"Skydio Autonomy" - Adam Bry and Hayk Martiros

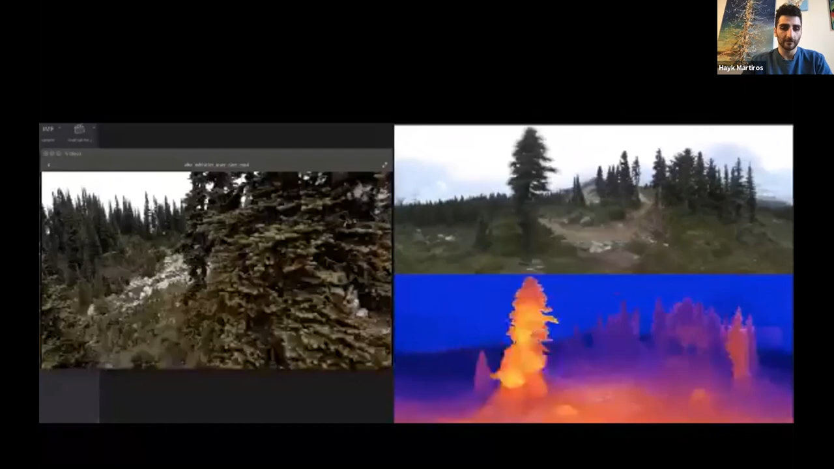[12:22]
So the drone has to swing around and it's able to kind of keep getting a cinematic shot as it flies around and the user gets occluded.
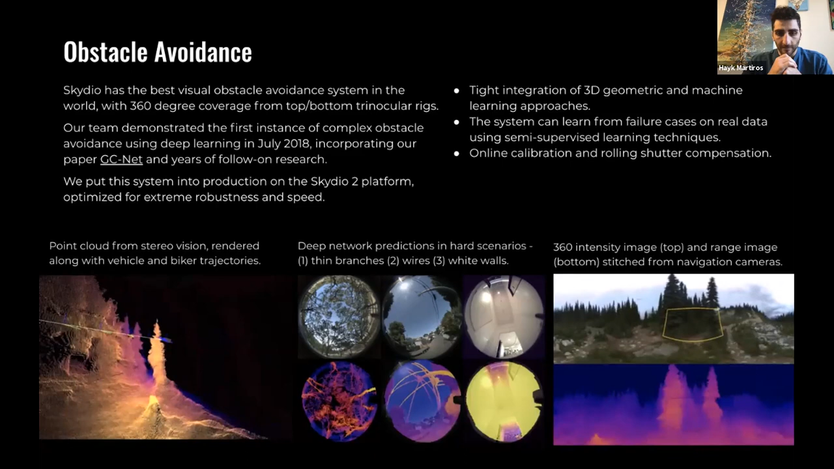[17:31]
Um, so we, um, these are some visualizations showing the, you know, the types of local obstacle maps that, that we're building. And we published a paper, uh, on, I think it was the first kind of paper that combined deep learning, uh, with the 3d structure of stereo problems to kind of learn that end to end. So there was a cost volume step here and a regularization step that's, that's learned. And I think that was a really interesting step for us because we had hit the limits of what,
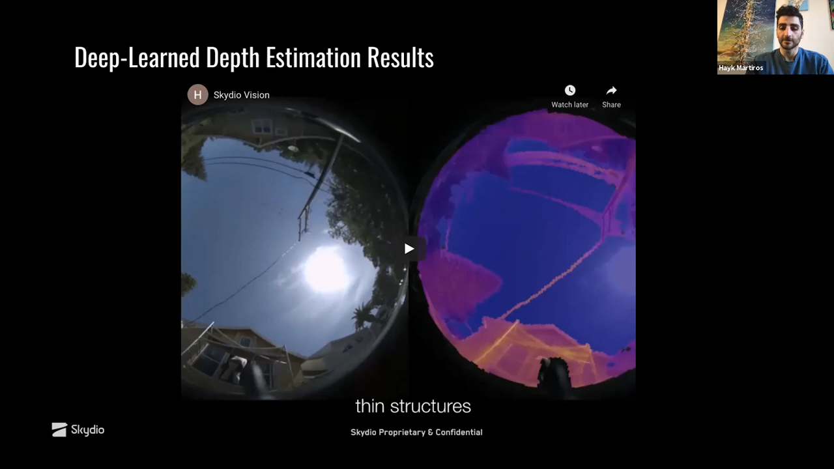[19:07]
And, and of course, performance. Um,
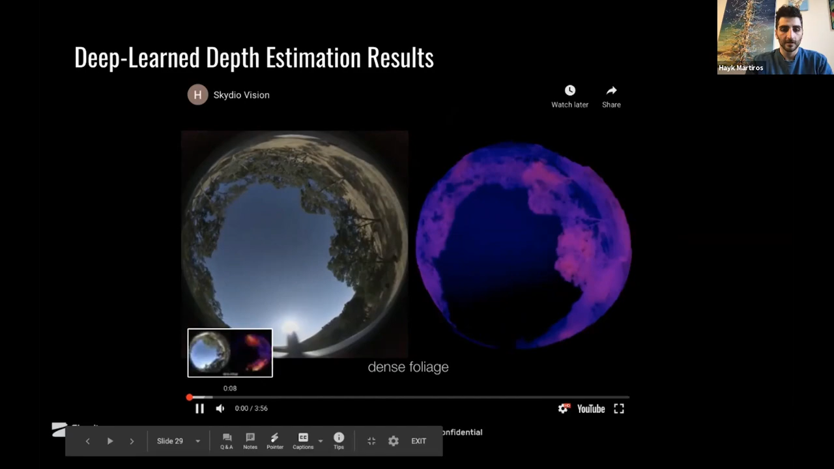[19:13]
so I'll quickly show a couple of snippets here of just the, the results that we see on the Skydio two platform. So this would be a forest example.
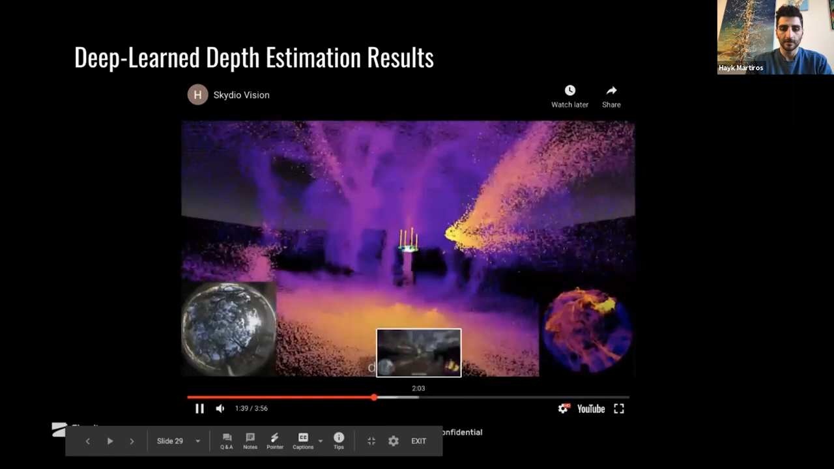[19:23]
Um, it's a point cloud and then like the power line scene.
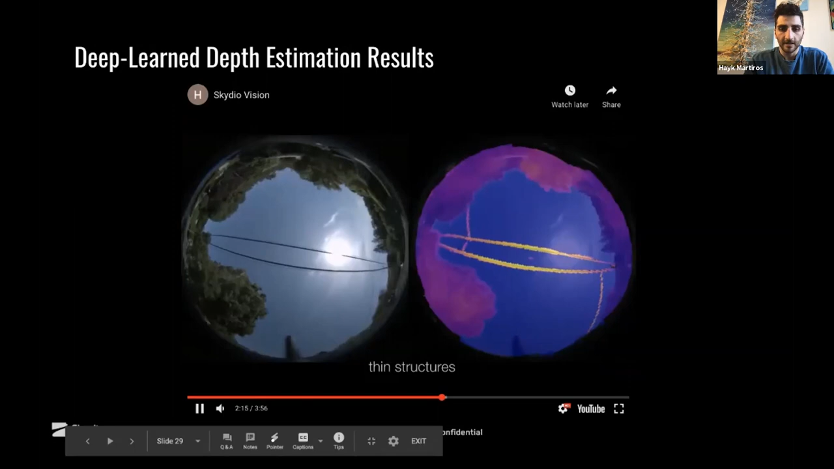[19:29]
Um, so a lot of what we see in our navigation cameras, when, when there is signal in the pixels,
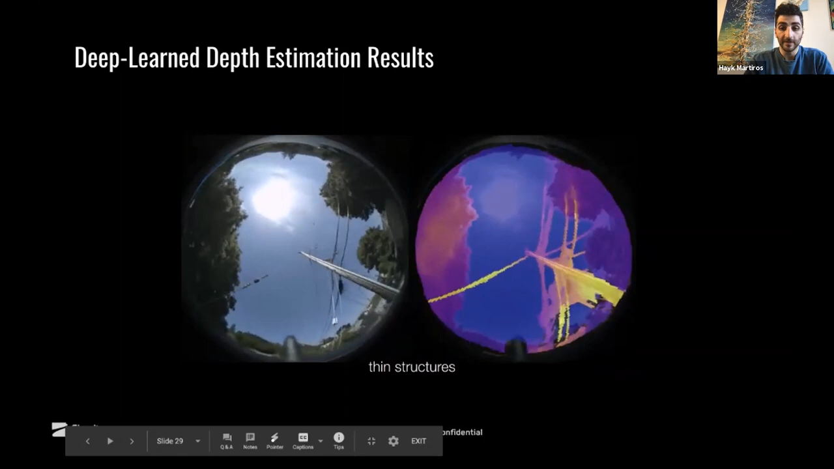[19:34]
we're, we're pretty close to, you know, seeing the wires in, in the cases where you as a human can easily spot them as well.
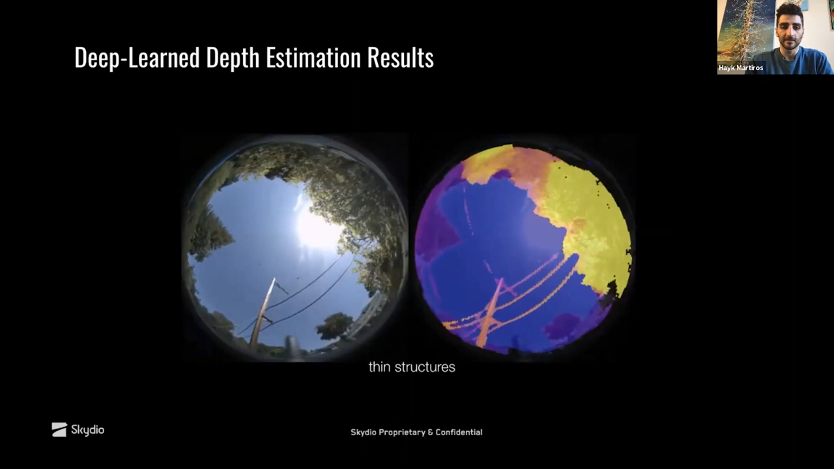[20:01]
And then this is flying through our indoor office. So you can see some very close kind of specular textureless walls here, um, that,
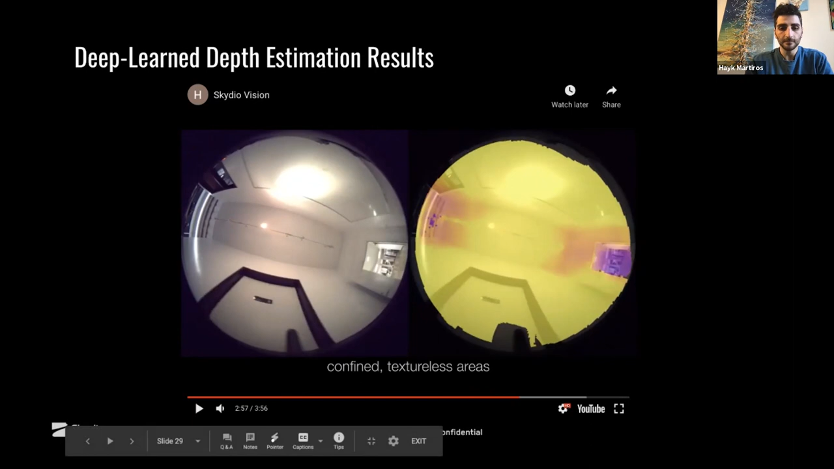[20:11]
that I don't think would be possible without a learning based method.
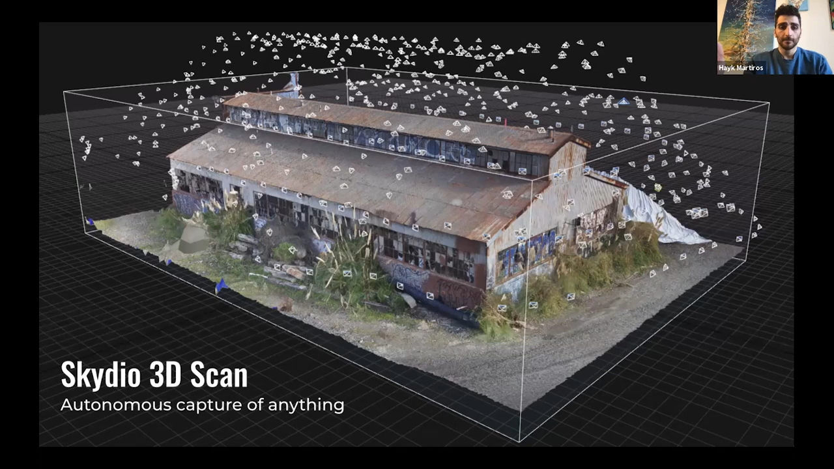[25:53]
and capture all the imagery you need so that you can build a very high quality detail 3d model after the flight. And it does this by basically building a low poly 3d model while it's flying so that it knows how to capture all of the surfaces and get the right data for photogrammetry. So I'll show an example of what, what I mean here by a high quality 3d model.
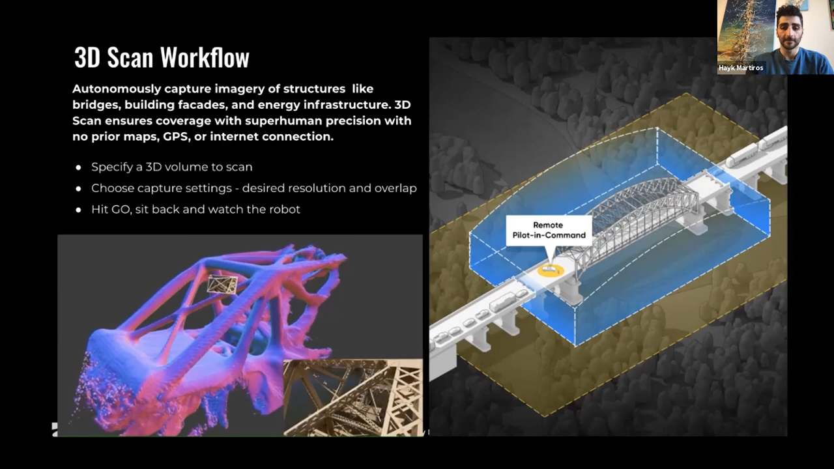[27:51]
the, the drone will move around the map, build a real-time 3d model, and then capture detailed imagery of all the surfaces so that you can build a very high quality model offline. And, and the reason this is really compelling. So, you know, if, if you're an expert pilot and you know exactly how to capture data and process it right now, you can, you can get these kinds of reconstructions. Um, but what we want to do is, is really democratize that and make it so that anyone with this inexpensive hardware and the software can just, can just do this and make it dramatically easier to do.
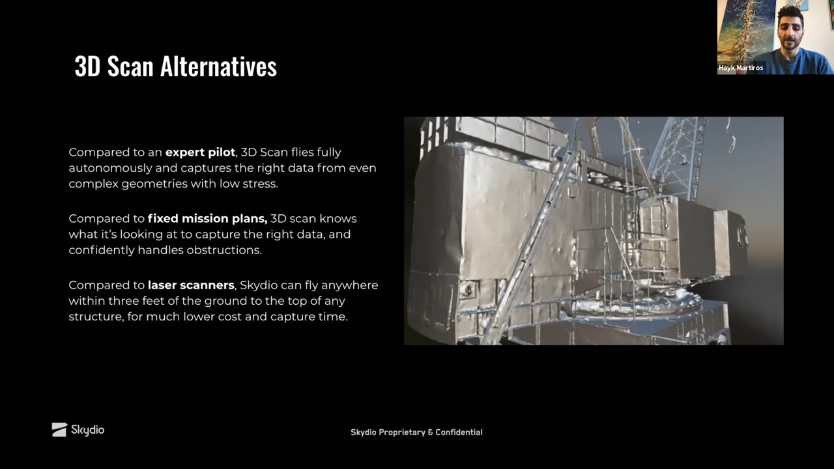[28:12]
Um, and, and the alternatives of, you know, using laser scanners on the ground is very expensive and time consuming and you can't get above things or, uh, you know,
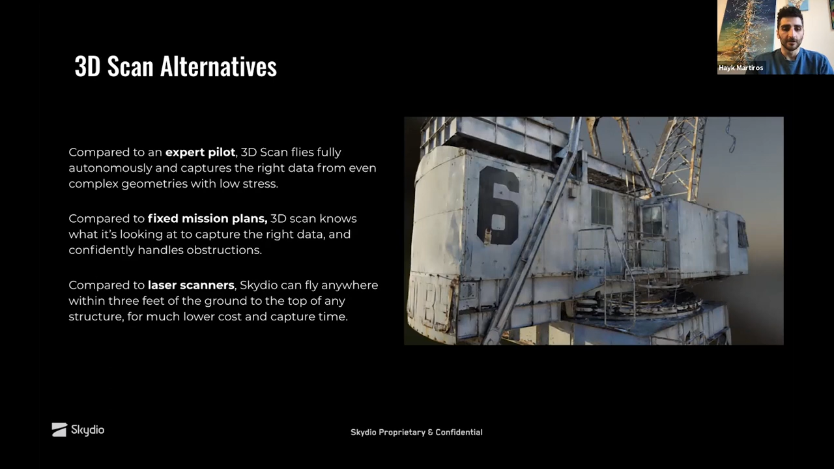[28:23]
the standard kind of drone lawnmower pattern is just, um,
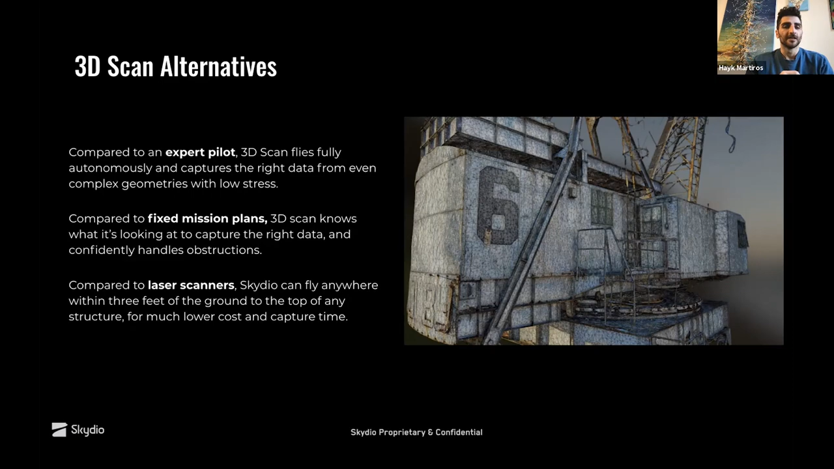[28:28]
it, it works if you're scanning a planar surface, but if you want to scan a complex structure like this one, you can't just fly a lawnmower above.
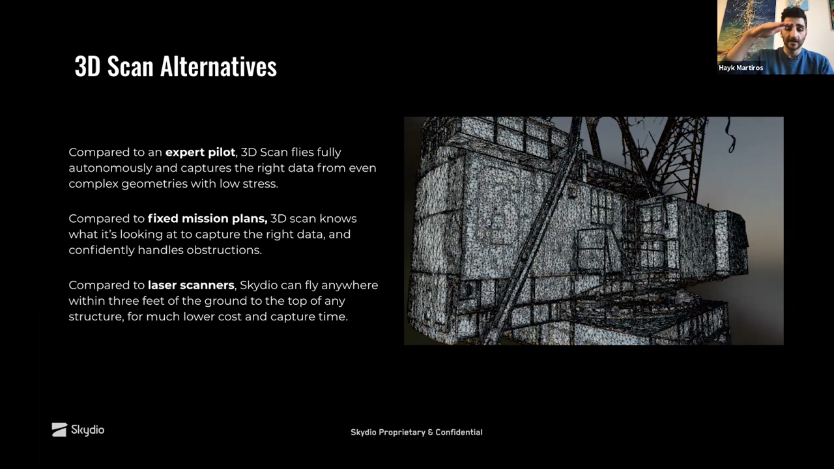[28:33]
You need to actually understand and see the structure so that you can, um, you can map it and, and capture it. Uh, so the, the set of algorithms to do this, you know, we, we have our, we have our course VIO system and obstacle avoidant system, but, but those aren't suitable for this task because the state estimation system is meant to, it's optimized for a very different set of things. It's meant to be very robust, but it will drift over time. And similarly, the local obstacle map is, um, is, is, is local.